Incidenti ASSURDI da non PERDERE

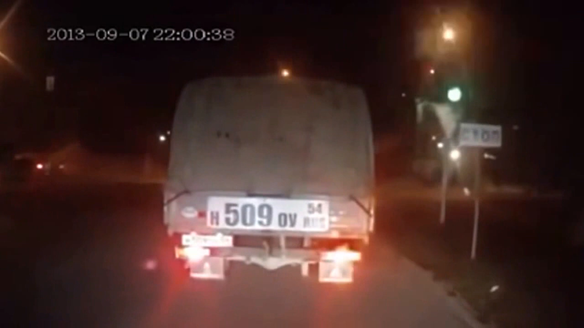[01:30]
Опа. Ничего себе. Ну один в другого въехал и поехал дальше, что ли? Да чё, он остановился. Остановился? Нифига.